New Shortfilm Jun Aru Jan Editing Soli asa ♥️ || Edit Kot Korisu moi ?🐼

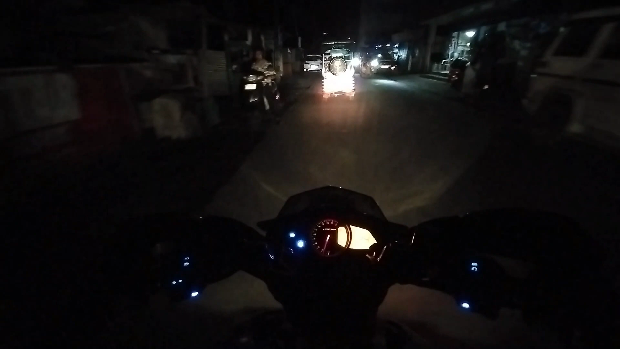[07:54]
আৰু গাইছ আপোনালোকক বিহাইণ্ড দ্য চিন দি দিম আৰু ৰাতি কোৱালিটিটো ইমান ভাল নাই পোৱা চাগে মোবাইলত কৈছোঁ ন মটৰ ব্লগ সেইটো কাৰণে গৌৰৱ